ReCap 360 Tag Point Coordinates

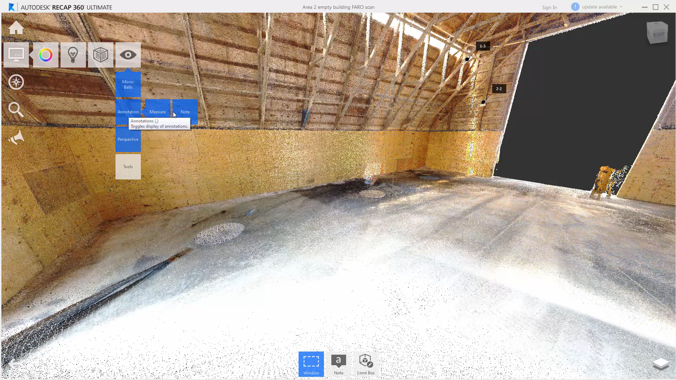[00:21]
The first thing that you need to do is you need to make sure that your annotations are turned on. You can go here by toggle UI elements and making sure annotations is highlighted in blue and measure and notes are turned on. The second thing you need to do, which is really simple, which is adding a note. If I click on Notation and then click on Note,
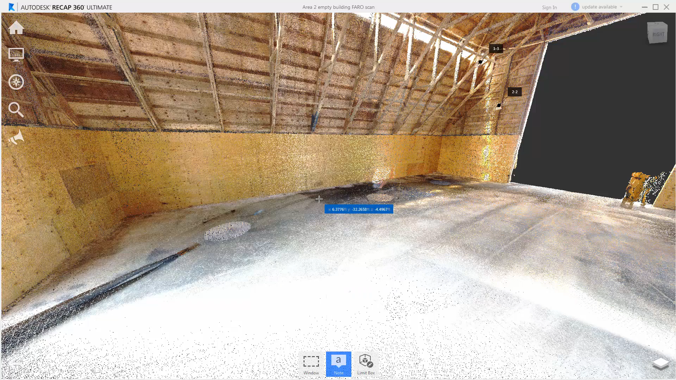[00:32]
I can hover over any point, and it gives me the coordinates of that specific point.
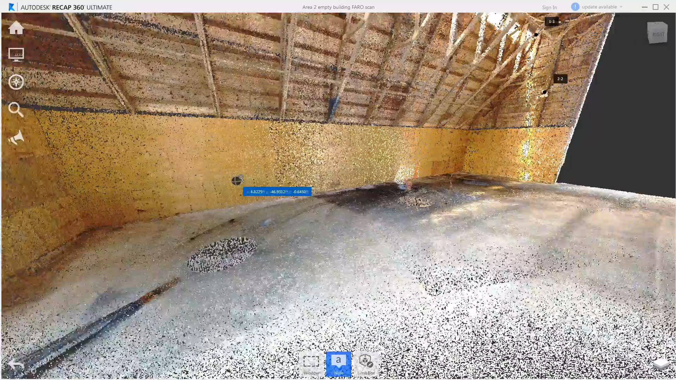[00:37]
But the second that I maybe zoom in on a location and select a specific point that I'm looking for, I can name that point, name one, say OK. And what it will do is when I'm outside of the tool now and I hover over that point,
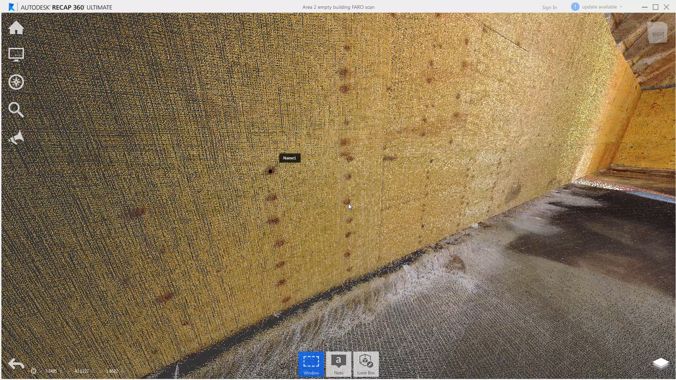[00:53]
it will give me the coordinates of that specific point, as you can see here. So as you can see, it's really simple, easy process to follow inside of ReCAP 360.
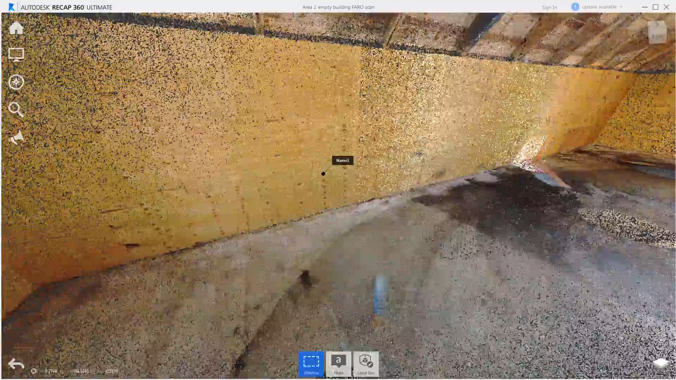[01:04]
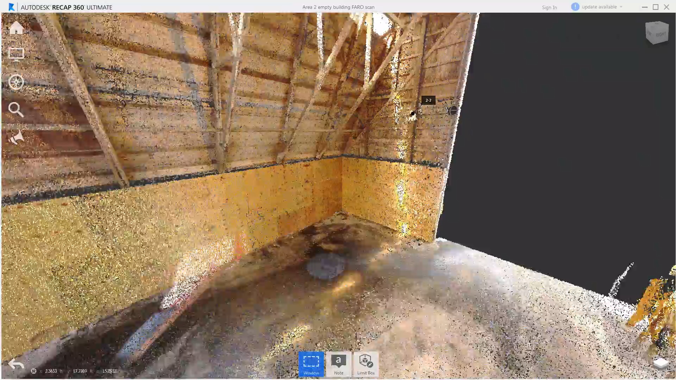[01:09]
Now, what I've done here in this example is I wanted to tag all of the specific targets inside of this building.
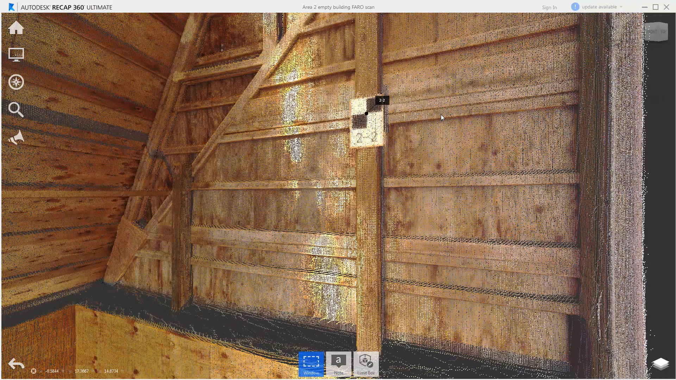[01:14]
And it was really simple to just go through and tag the center of all of these different targets, notate them for whatever the target is, in this case 2-2. And now I know the coordinates of target 2-2.
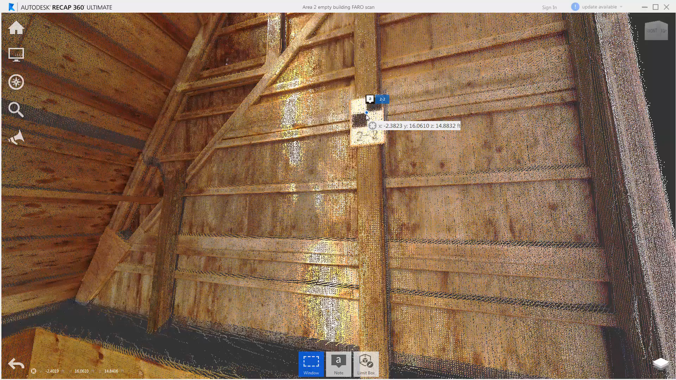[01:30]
So if you're putting together repeatable volumes or other